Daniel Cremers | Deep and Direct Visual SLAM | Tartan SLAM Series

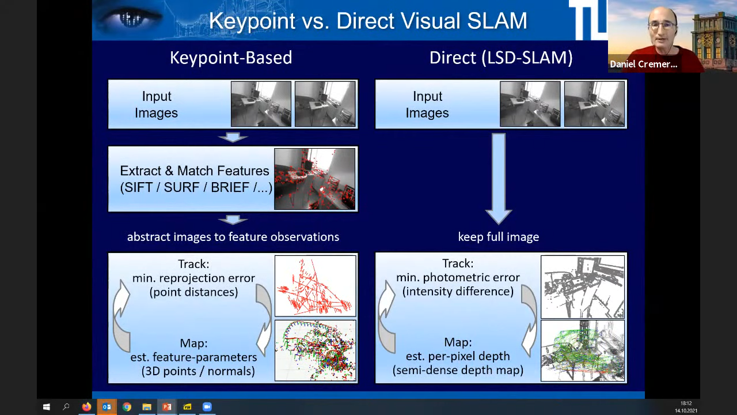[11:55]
so called direct slam methods. And as shown here, they skip this intermediate abstraction step and go straight from the raw sensory data from the brightness values of your camera stream, to a reconstruction of camera motion and 3D structure. And the idea is actually quite simple, you essentially say, find a camera motion, and a 3D structure of the world such that once I project the brightness values into the world and out into the next camera, they should be consistent. And so the thing that drives the whole inference is brightness consistency.
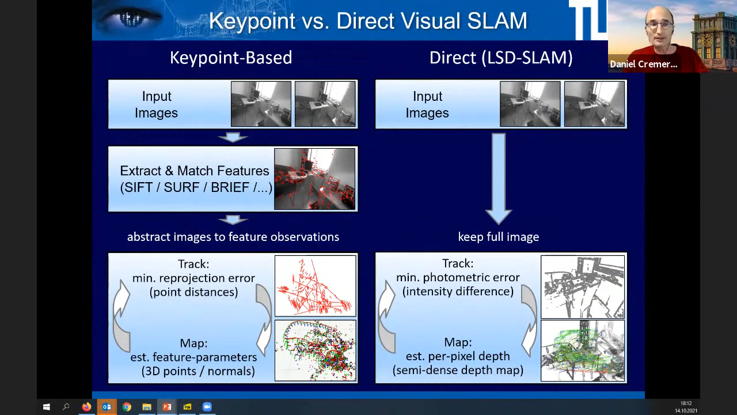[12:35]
And so in contrast to key point based methods, we don't minimize a geometric reproduction error of points in the image, but we minimize a photometric color consistency error to infer camera motion and 3D map. Let me go more into detail about this. This was one of the possibly most influential works in this line of research, a technique called LSD SLAM, large scale direct SLAM. It's become very popular over the last years. And this is an overview of the method. It starts on the top left with an input video streaming in at 30 hertz. And then there's two threads that are run in alternation.
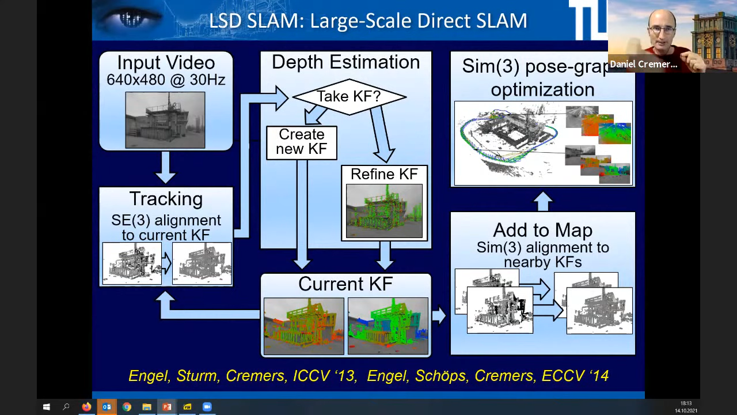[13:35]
and namely a pose graph optimization that creates a globally consistent trajectory of the camera. Where pairwise alignments are generated in a way that they're globally consistent. But what makes this direct? Let's look into the tracking component here, where we track the motion of the camera.
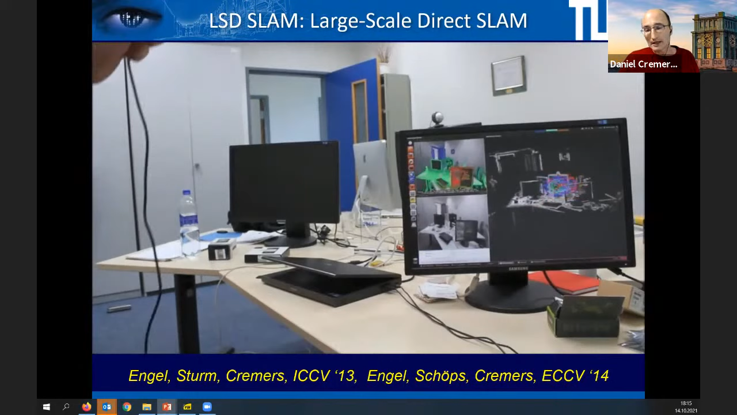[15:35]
And on the fly, a large-scale environment is being created.
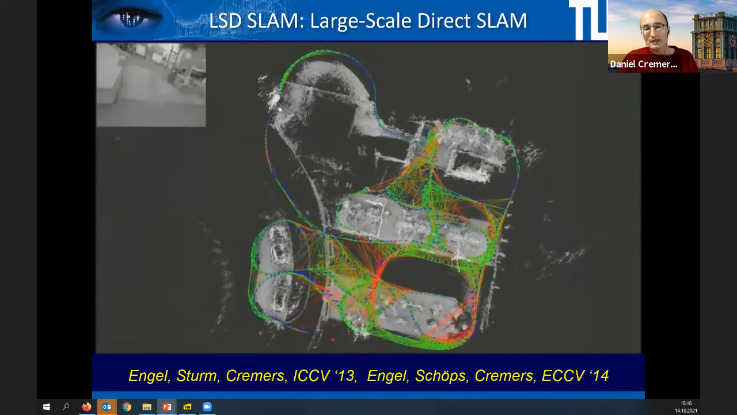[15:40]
And I think at the time this was the real breakthrough in terms of the scalability of this approach.
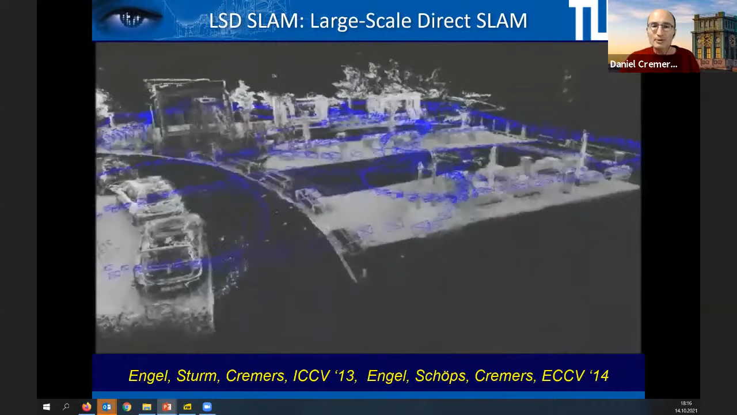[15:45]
There were approaches that could like PTAM could recover a small desktop environment, but you could not take it outdoor and map the whole world.
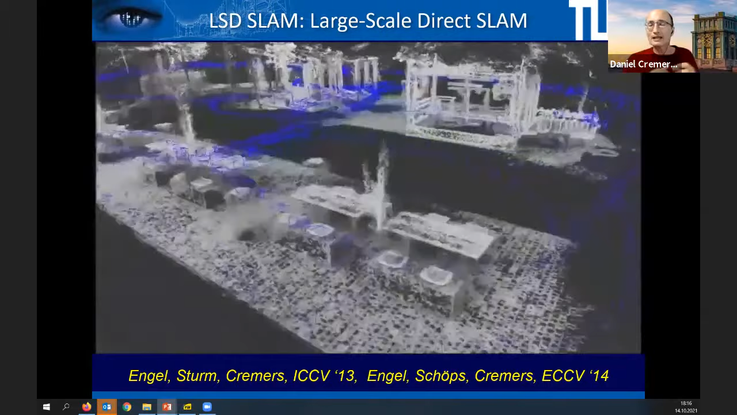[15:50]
Here you can take a single camera, move around the world,
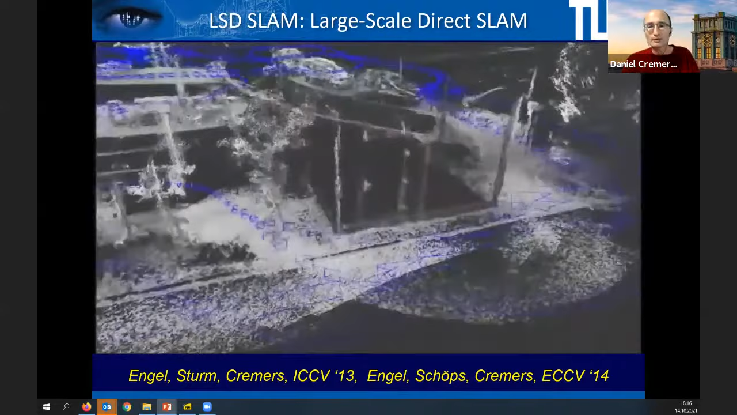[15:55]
and in real time the world emerges as a large-scale reconstruction.
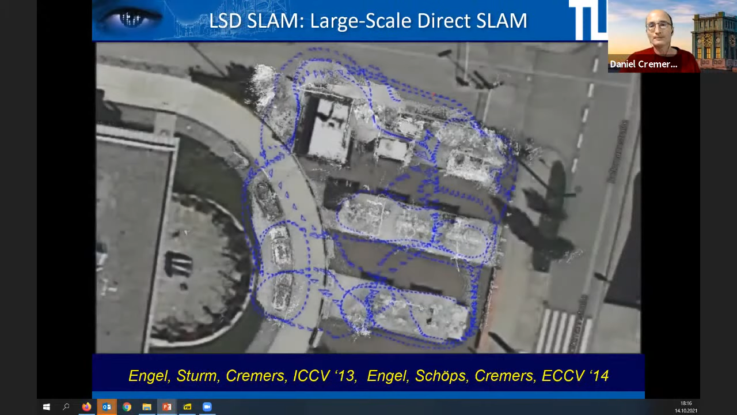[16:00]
And obviously since this only takes a single camera, it works indoor or outdoor anywhere.
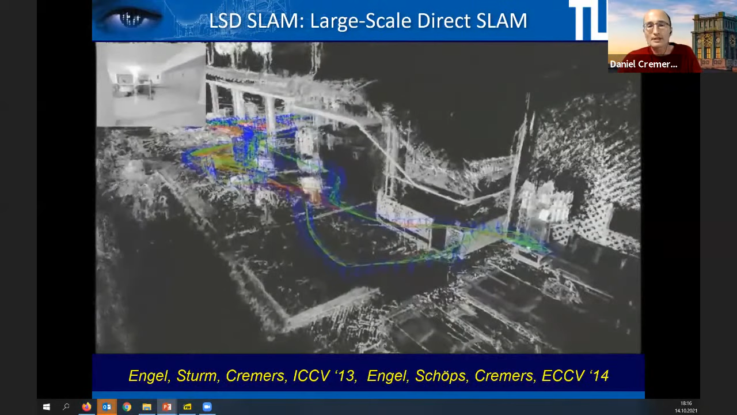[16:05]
It's not dense as you can see, but what Jacob calls semi-dense.
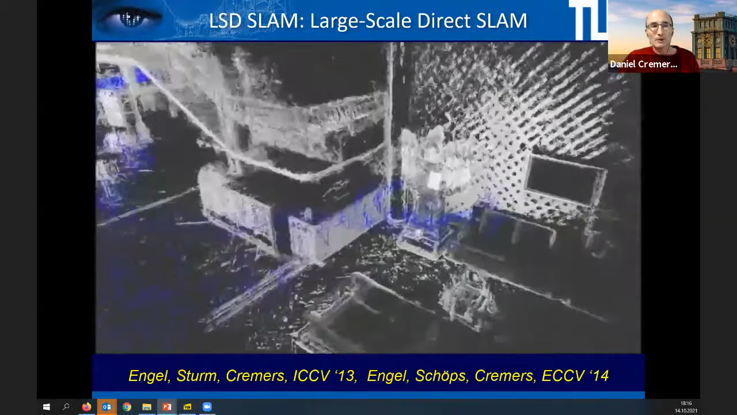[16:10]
So for typically 50% of the pixels, you have a depth value associated.
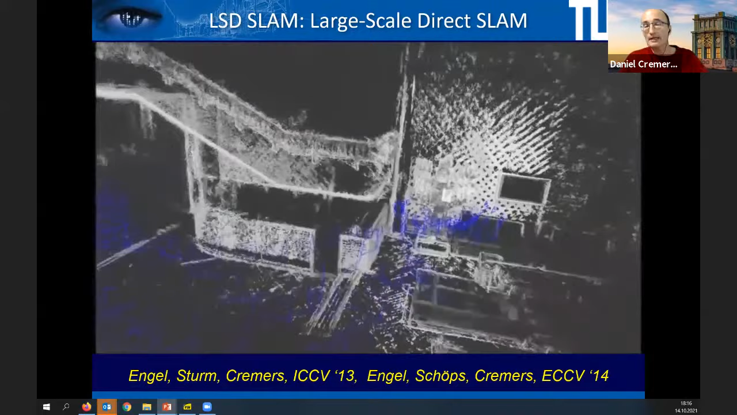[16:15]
And the whole approach is extremely robust.
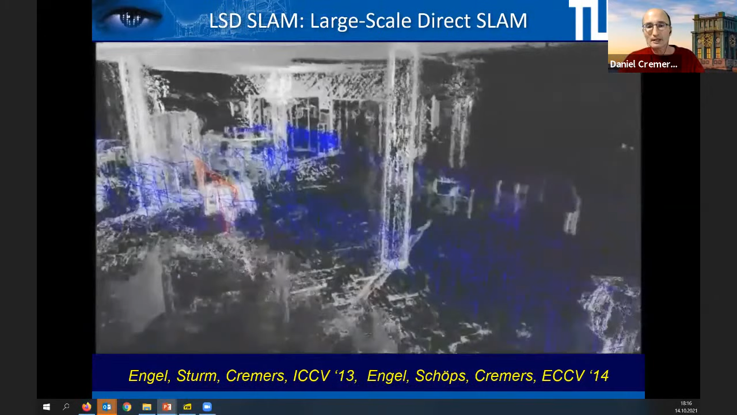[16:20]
In fact, let me move on to say, for example, outliers to moving objects.
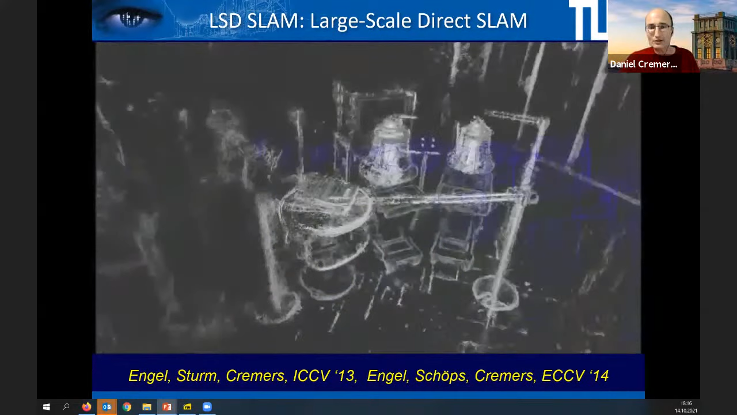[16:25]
It assumes a static world, but it can handle dynamic environments as well.
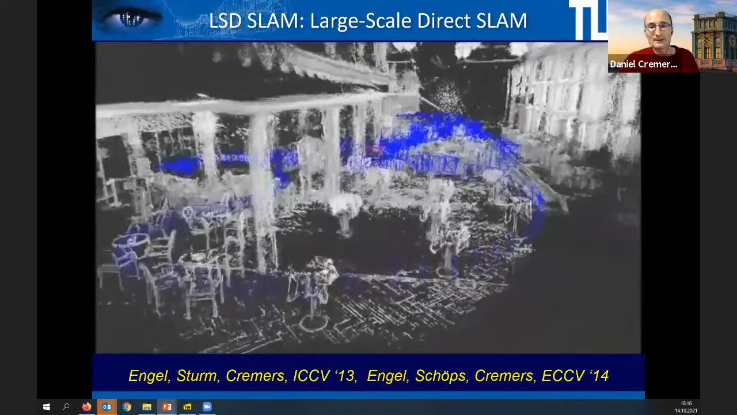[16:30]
I'll move on to the next approach.
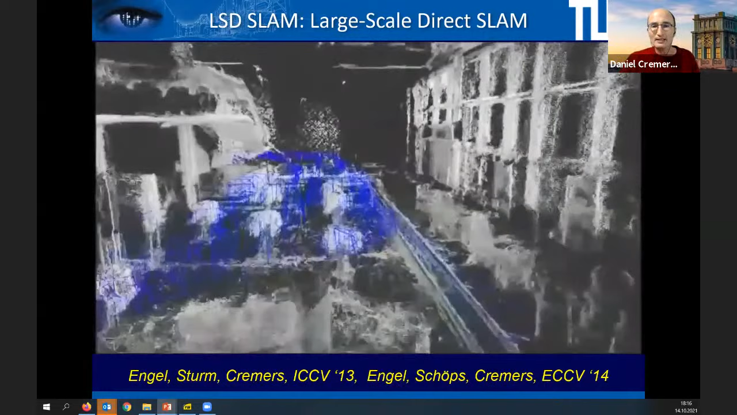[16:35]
This is the follow-up work, direct sparse odometry. Here we start with a single camera.
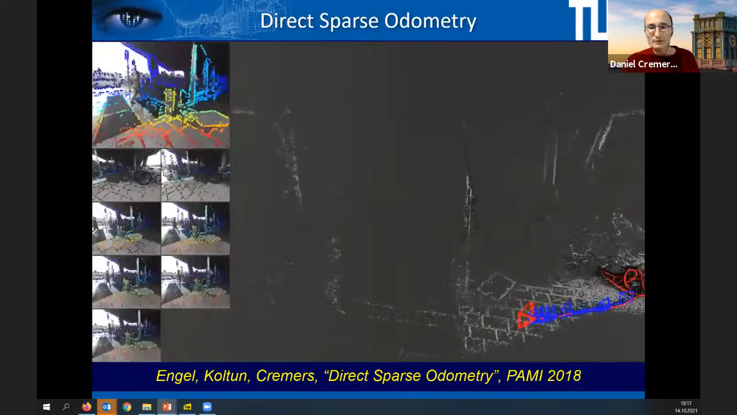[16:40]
Again, top left is the input. You see there are people walking through the scene, doesn't really matter.
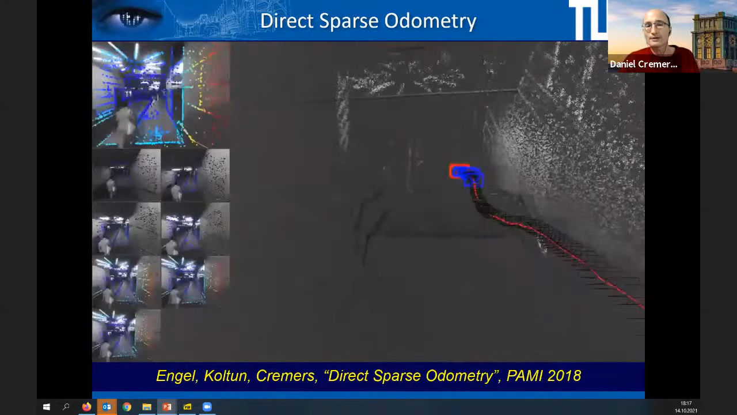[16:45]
So it can have dynamic objects, but still it, as you can see,
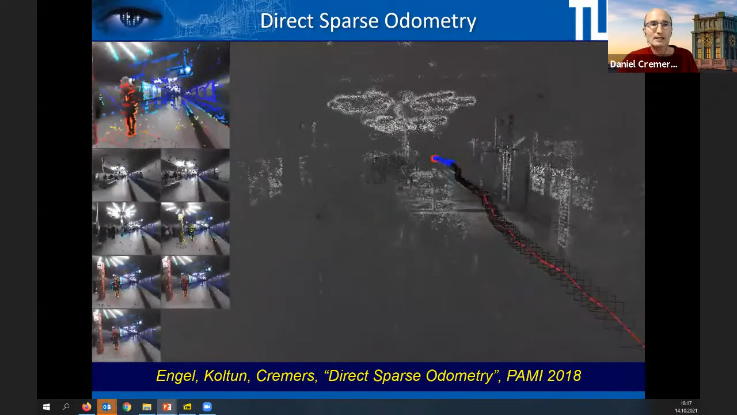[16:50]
tracks the motion of the camera, just one single camera at very high precision.
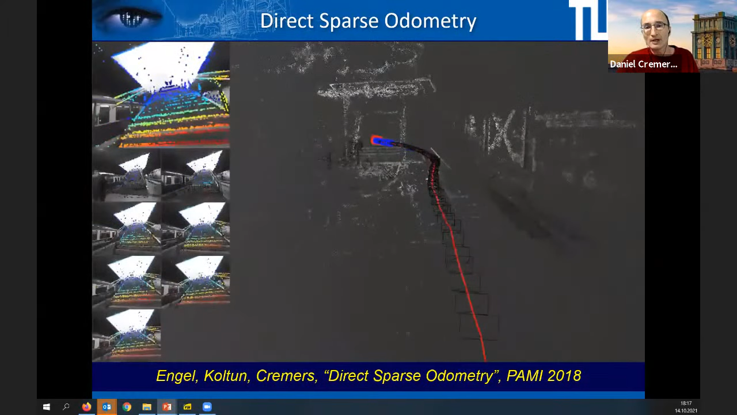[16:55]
Over a very large sequence, you can walk through the entire subway station and out on the other side.